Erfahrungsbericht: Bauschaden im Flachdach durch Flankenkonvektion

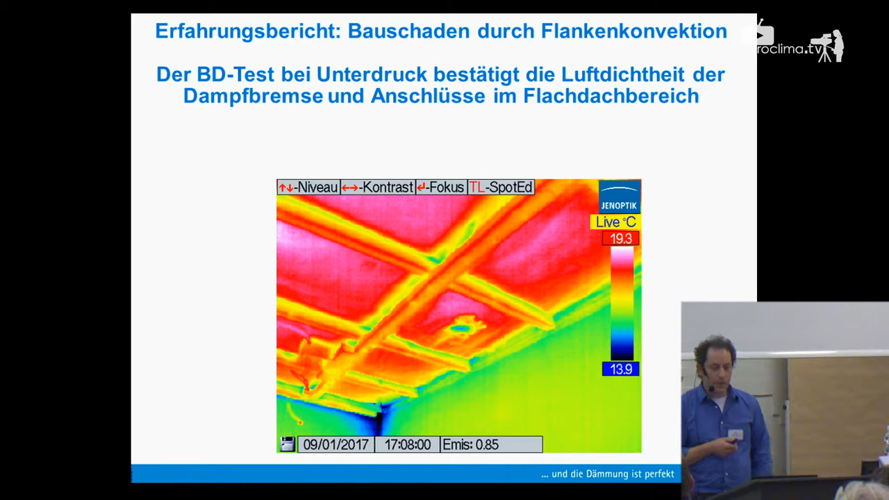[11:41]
On screen: scale top 19.3°C, scale bottom 13.9°C
Der Unterdruck hat bestätigt die Luftdichtheit im Bereich der Dampfbremse und im Anschluss der Anschlüsse im Flachdachbereich ist alles in Ordnung. Es gab Zugluft lediglich an ein paar Steckdosen, 2 Meter unterhalb von der Mauerkrone, sowie in der Terrassenschiebetür. Eigentlich keine auffälligen Leckagen und ich glaube, wir haben gar keinen Grenzwert genommen,
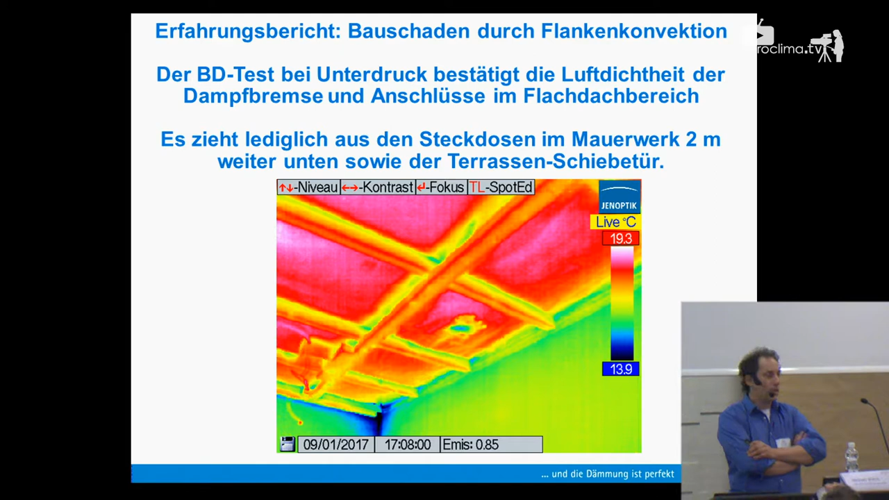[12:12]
On screen: scale top 19.3°C, scale bottom 13.9°C
der war aber mit Sicherheit auch in der Größenordnung 0,50. Also eigentlich eine sehr dichte Konstruktion. Dann haben wir gesagt, okay, dann lass uns mal von außen gucken. Vielleicht finden wir irgendwo Warmluftaustritte. Auf der Außenseite mit Überdruck wurde dann mit der Infrarotkamera geschaut, gibt es irgendwo sichtbare Warmluftaustritte.
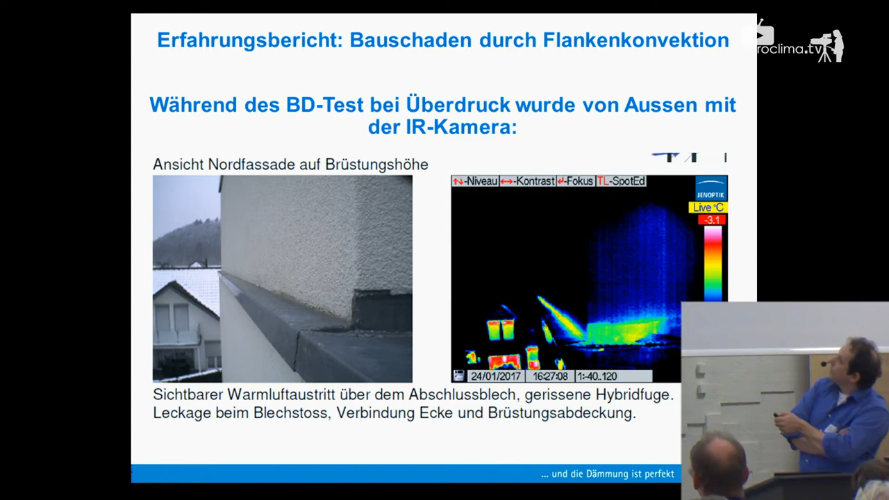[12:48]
gestaffelt verschieden dicken Mauerwerk mit einem Blechsockel und an dem Übergang konnte man Leckagen feststellen.
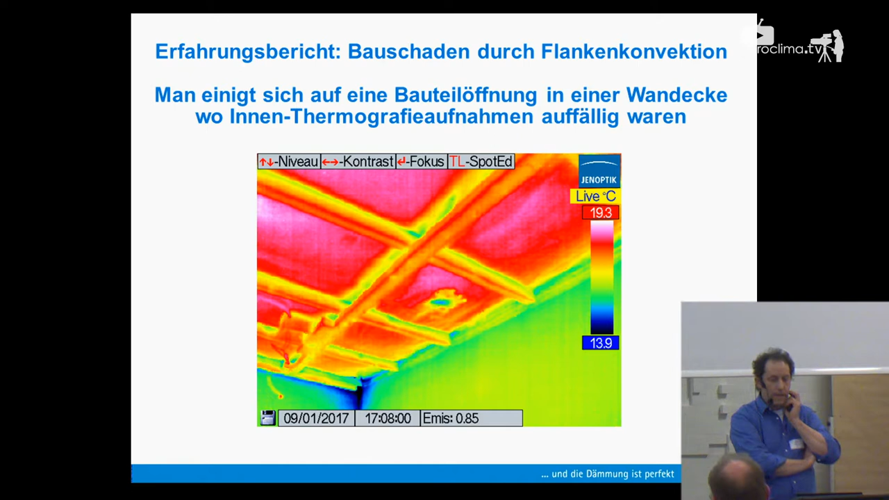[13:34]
On screen: scale top 19.3°C, scale bottom 13.9°C
etwas ausgekühlt war. Und dann habe ich gesagt, lass uns doch mal diese Ecke da aufmachen, hier oben diese Ecke, denn da können wir beide Mauerkronen anschauen und das ist auch die Außenecke,
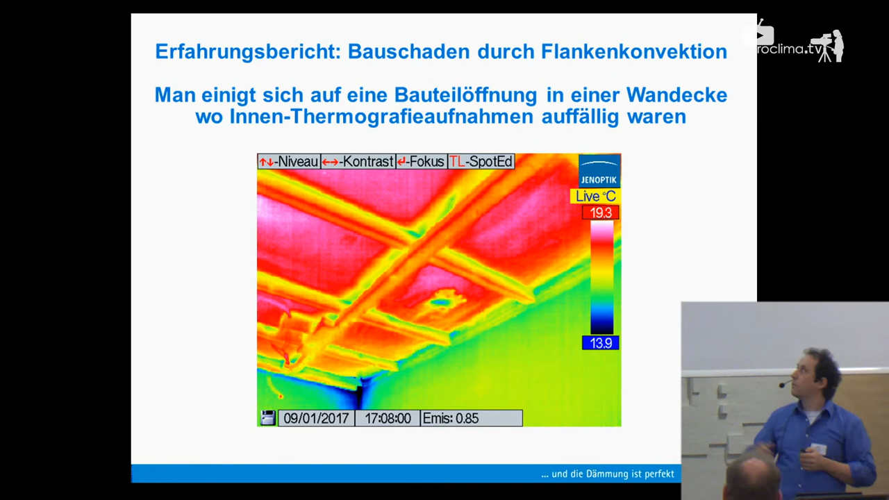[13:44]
On screen: scale top 19.3°C, scale bottom 13.9°C
wo wir an der Außenseite bei dieser Blechkonstruktion hier eine Leckage, ein kleines Löchlein unter dem Blech gesehen haben.
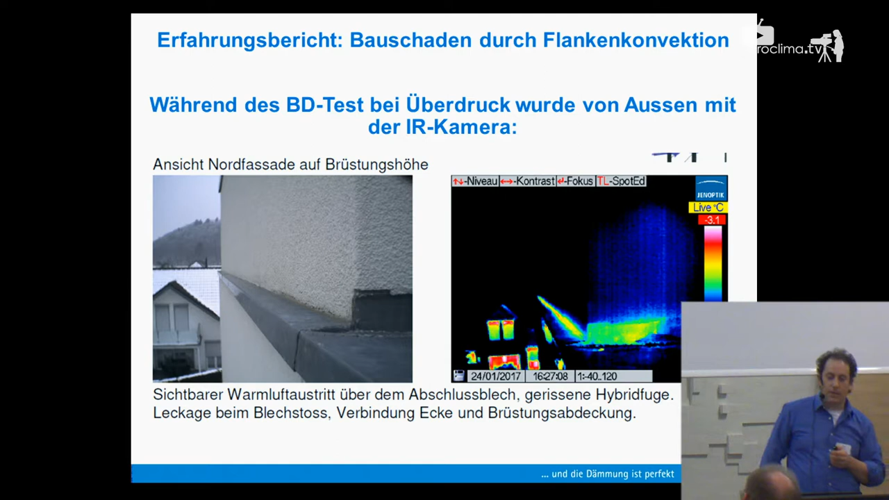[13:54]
So, dann haben wir das aufgemacht. Hier sieht man die Probeentnahme.